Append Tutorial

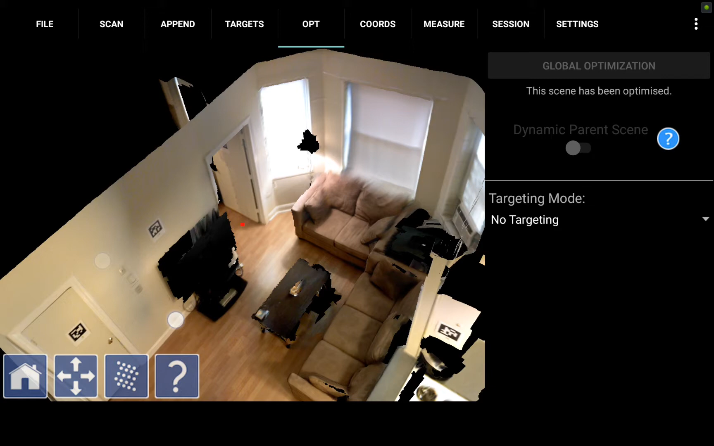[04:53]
As far as color leveling alignment and straight points go among other things this is our optimized complete scan of the living room.
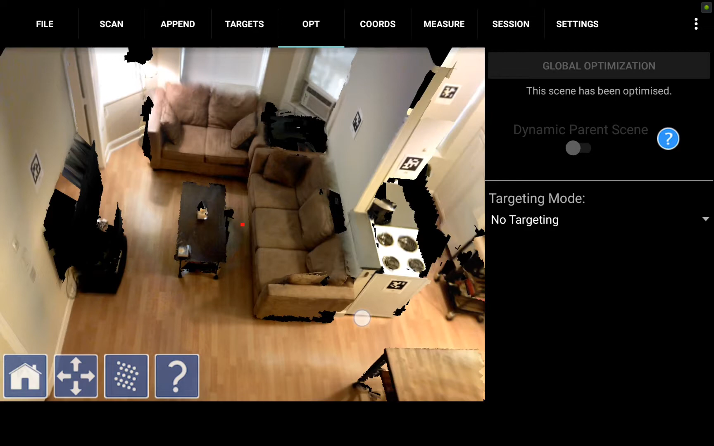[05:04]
So as I zoom out here you'll see we've captured the living room but we still have data
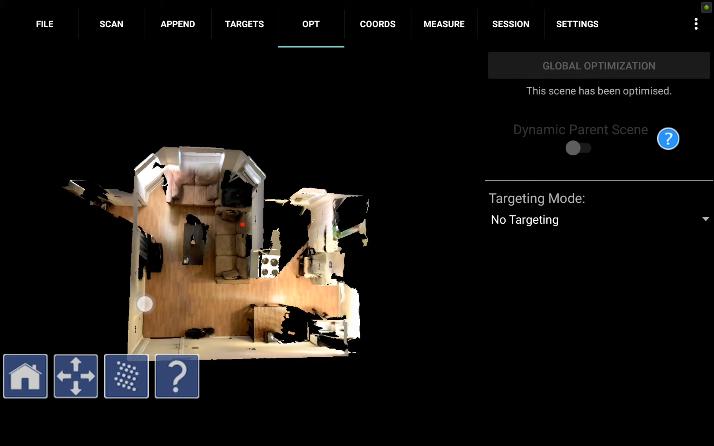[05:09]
to collect in both the bedroom and the kitchen bathroom area to the right. So this is going to be a demonstration of the second version of append in which we capture additional
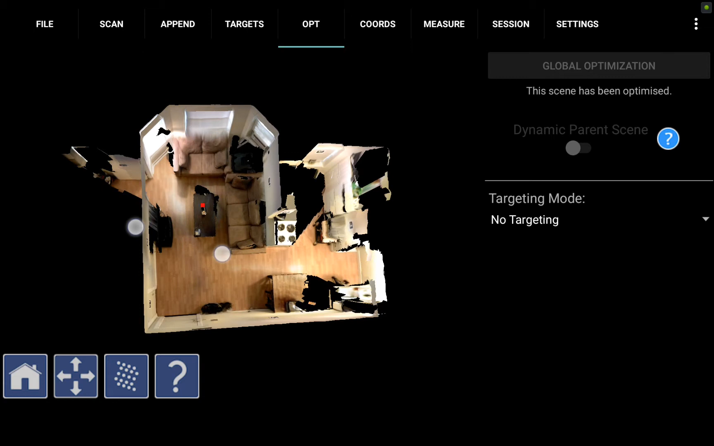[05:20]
files and link them back to the original file and the original coordinate system by appending the files together.
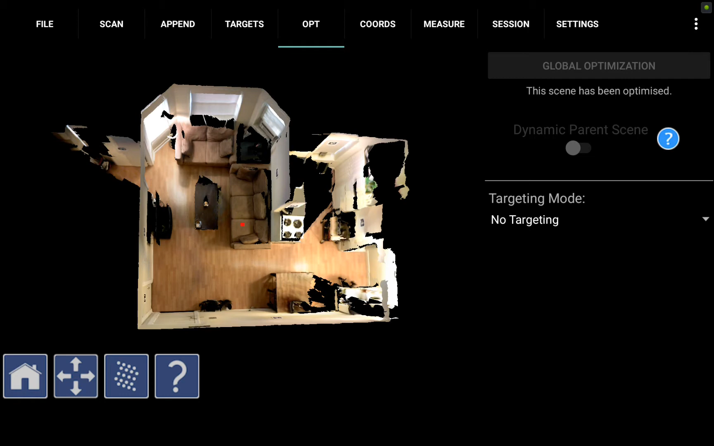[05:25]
So now we're going to append new files
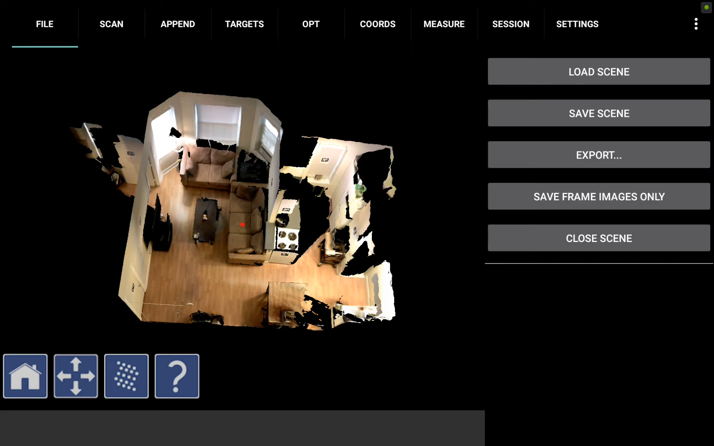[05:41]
back to this existing file using the second version of append but first we're going to do a couple things with this file so I'm going to go ahead to the coordinates tab and set a coordinate system.
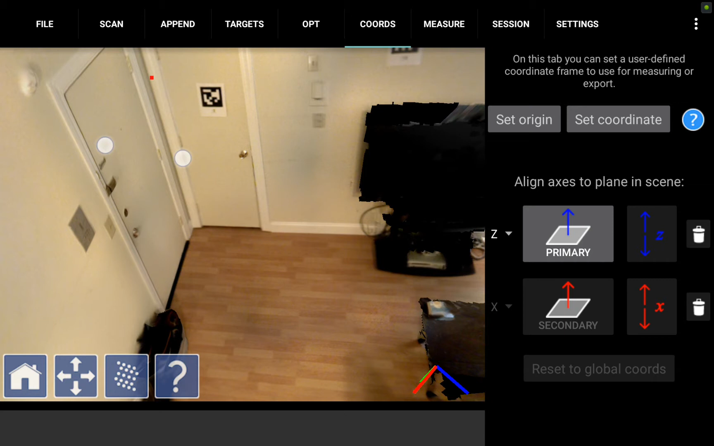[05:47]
So I'm going to zoom in on the corner here and somewhat arbitrarily set that as my origin.
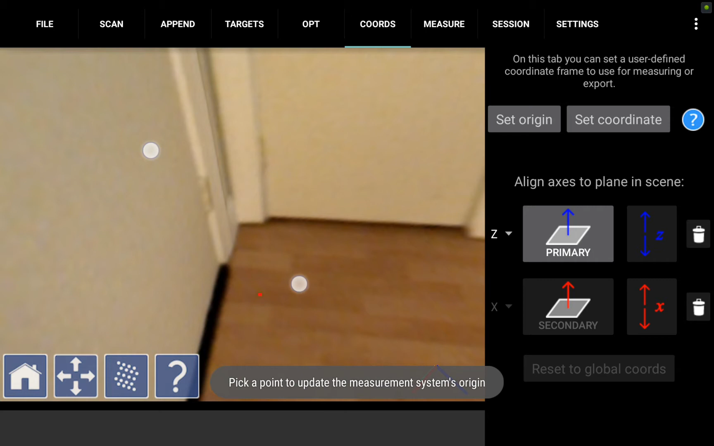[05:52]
You may obviously want to make sure you pick somewhere on the floor and somewhere that makes sense for your system and I'll set that as my zero zero zero.
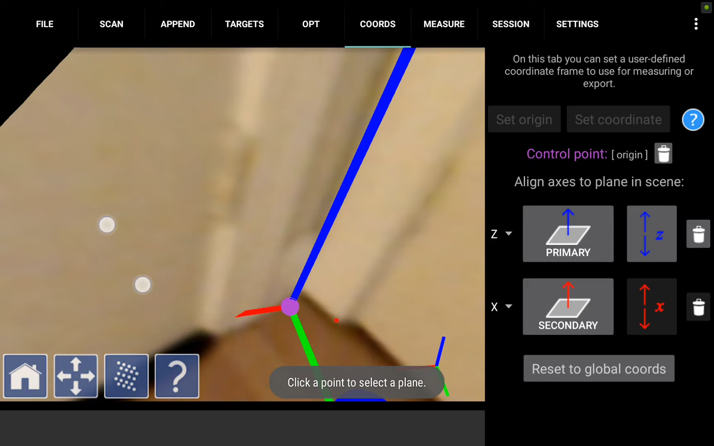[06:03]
I'll tap the floor to set my primary z-axis straight up and then I can tap the wall to set my x-axis straight out and I'll actually switch that to my y-axis so that all my axes are within the apartment here.
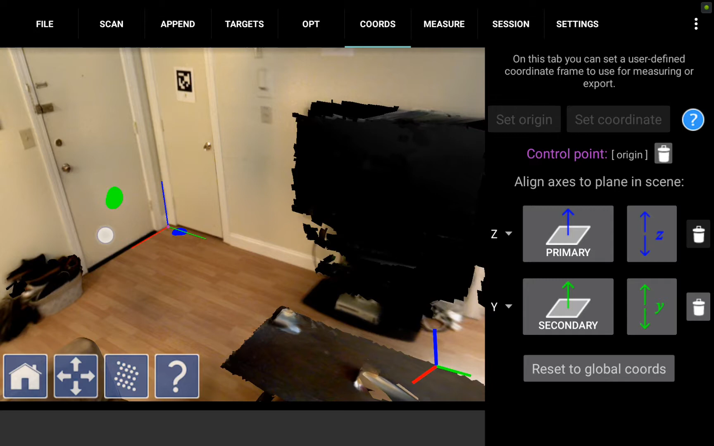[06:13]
Now we have a coordinate system that makes sense and this coordinate system will carry through every other scan that we append
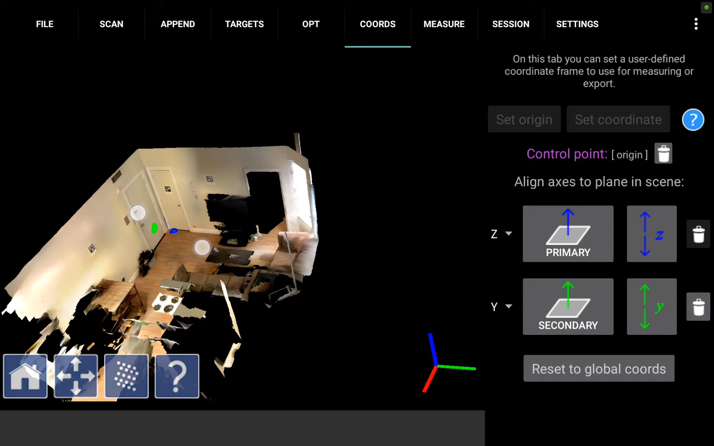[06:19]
from here on out. So next I hit the file tab and I want to save the scene. So I'm going to go ahead and save it as apartment 1 and I'll just put in here an O, an A, and a C.
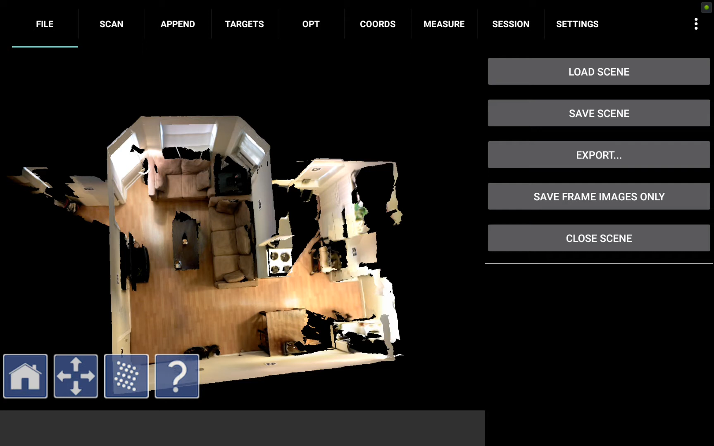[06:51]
So now that I've optimized, set the coordinates, and saved the scene, I can go back to the append tab and here I will again see a collection of frames to choose from but this time I'm going to want to check this box on the right that says start new scene spatially connected to existing scene.
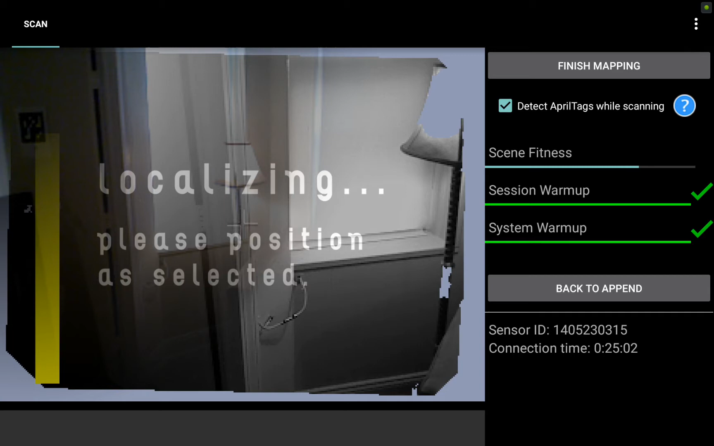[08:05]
I see that ghosted image of the lamp post and the couch. I'm going to go ahead and line that up.
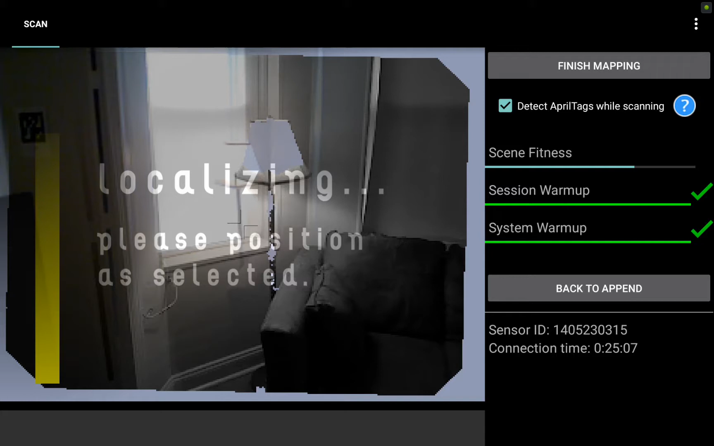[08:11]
And now I'm locked back in. That gray light gray light green data is nothing new.
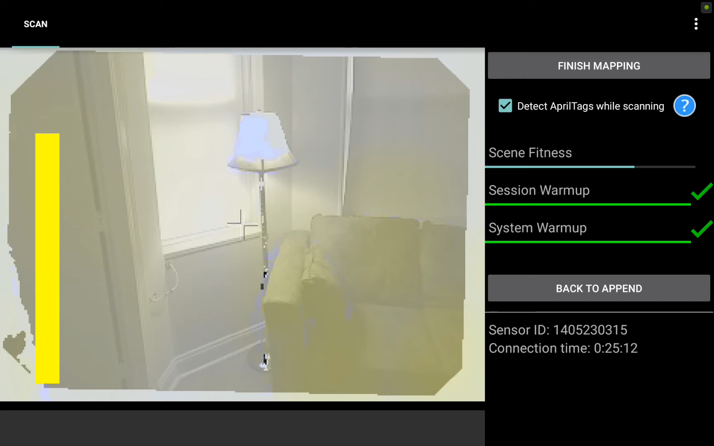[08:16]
That's what we captured before. But when I turn left into the bedroom here you'll see that yellow bar
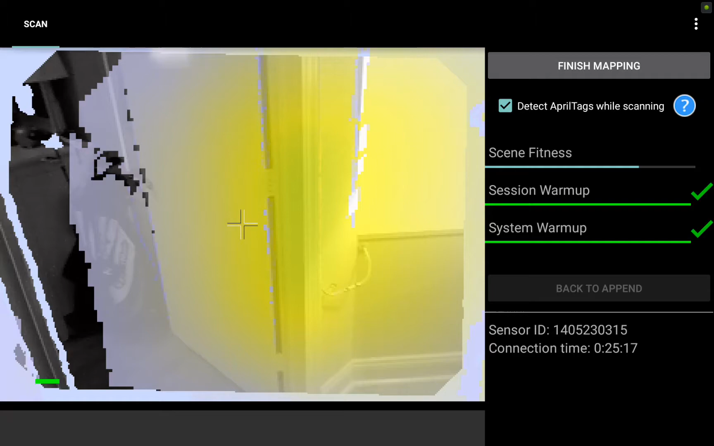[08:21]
drops back down to the bottom and now I'm collecting fresh green and yellow data in the bedroom. So I'm going to go ahead and collect the door frame here and then move into the bedroom to
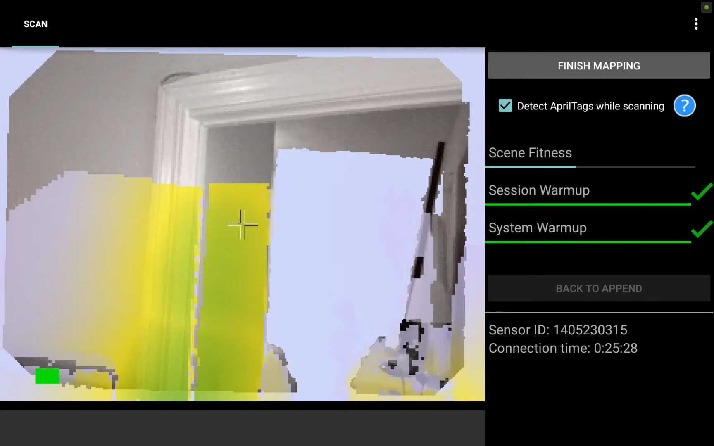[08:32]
collect the entire second scan within the bedroom.